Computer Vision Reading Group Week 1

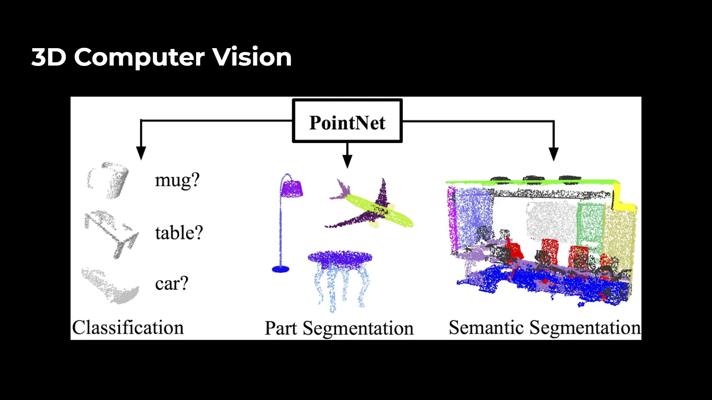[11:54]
You could segment, you could pretty much classify, oh, these are the wings of the airplane, or this is the body of the airplane, right? So it's pretty much this finer idea of semantic segmentation. But they're more or less the same thing, and you could combine pretty much the same models and methods on both.